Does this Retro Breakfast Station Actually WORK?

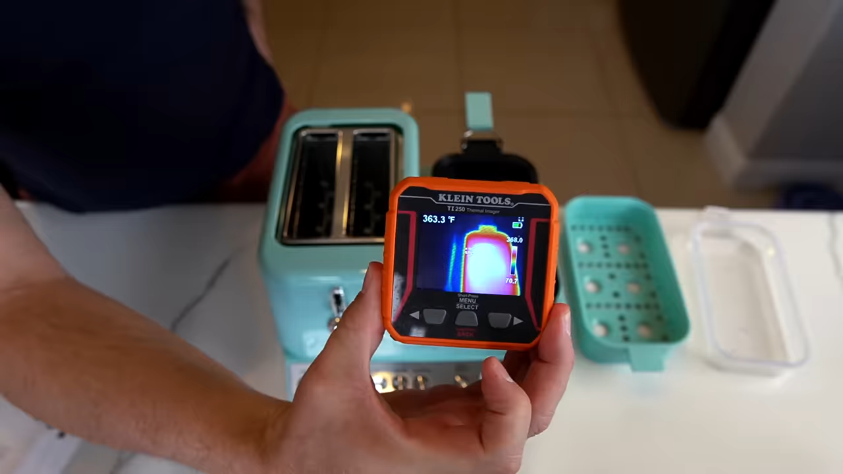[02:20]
On screen: spot 363.3°F
I think we're ready to go. Take a look at the thermal imager here. It's pretty warm. This looks like the the center part is quite hot there. Looks like the the hottest parts around 350 so it's definitely pretty warm.